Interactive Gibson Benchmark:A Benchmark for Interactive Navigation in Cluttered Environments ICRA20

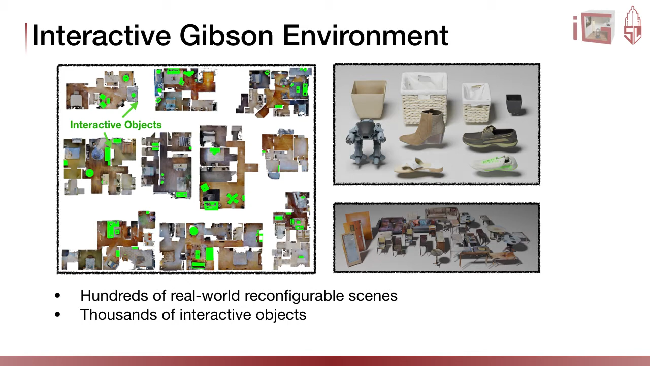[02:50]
Some of them are shown in the picture on the left, where you see the layout and the interactive objects in green. We provide thousands of interactive objects, including furniture pieces of various classes, and other small everyday objects like toys and shoes. To support increased complexity and generation of virtual images, we also provide a novel fast rendering engine. Our goal is to obtain large photorealistic environments that allow interactions.
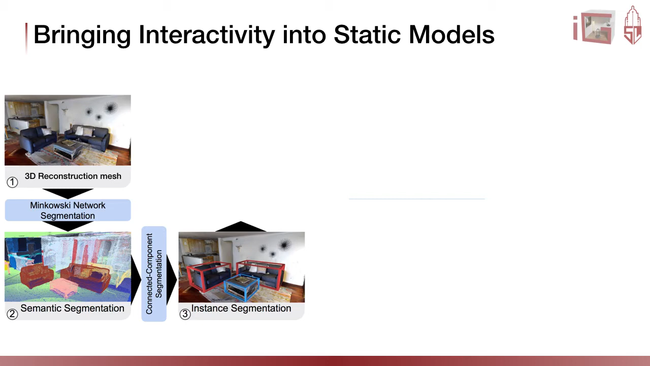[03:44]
And retrieve object proposals, regions where objects of interest classes are present. In the first round of annotation, we consider objects from the classes of chair, table, desk, couch, and door.
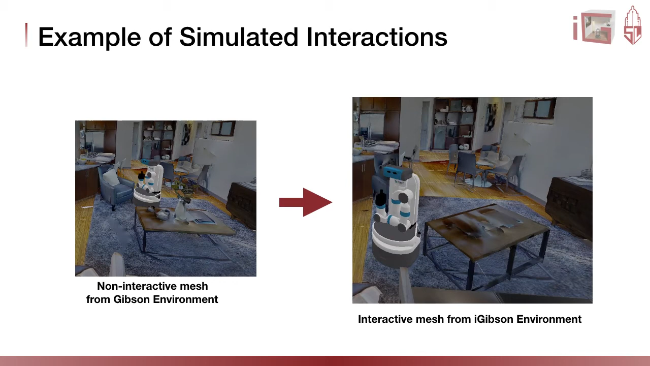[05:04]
Additionally, the quality of the model improves as we replace the partial scans with the complete CAD models, at the cost of losing some fine details such as the objects on the table. After processing with our pipeline, we obtain a simulation environment that serves to study interactive navigation.
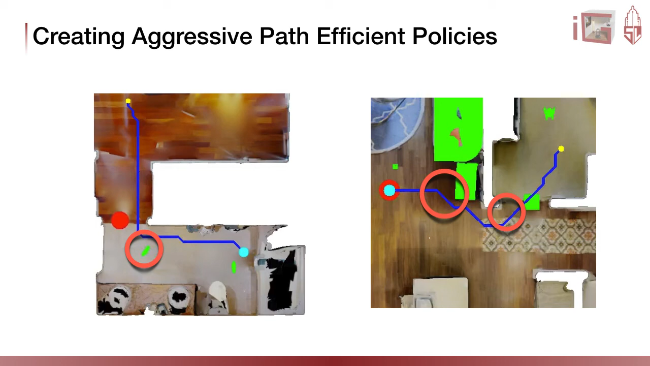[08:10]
The robot exploits interactions with the environment to navigate and takes a path that is close to the shortest path, achieving a high path-efficiency but low effort-efficiency. On the other hand, if we increase the interaction penalty, the behavior becomes more effort-efficient with less interactions, but the robot also follows less optimal navigation paths. On the left, the robot is blocked by a small object at the door and fails to push it and reach the target location.
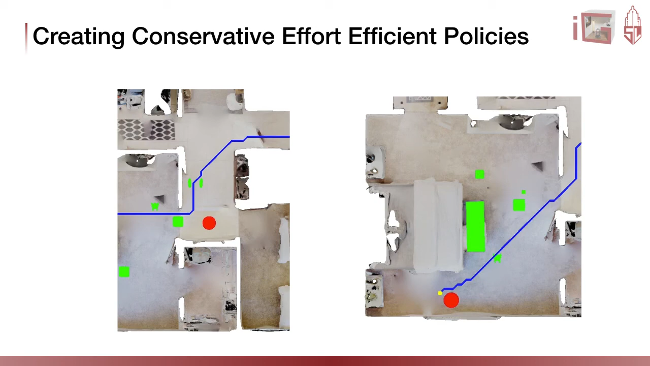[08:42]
On the right, the robot takes a detour to avoid small objects. These diverse behaviors can be generated and studied because our new environment allows the agent to interact with the environment and change its state while achieving a navigator.